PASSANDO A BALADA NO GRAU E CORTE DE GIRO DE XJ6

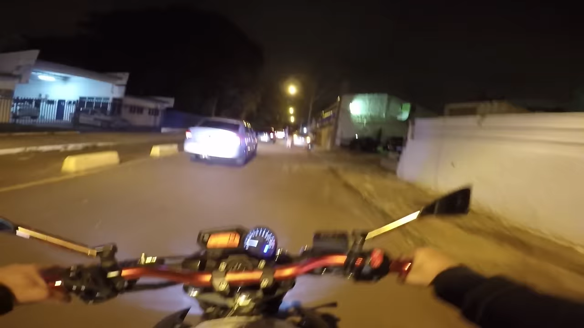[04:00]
Tem carro parado com o piscadelo Até porque a porra tá ficando séria Ou não Olha aí o cuzão da Minelite 1 Multiplica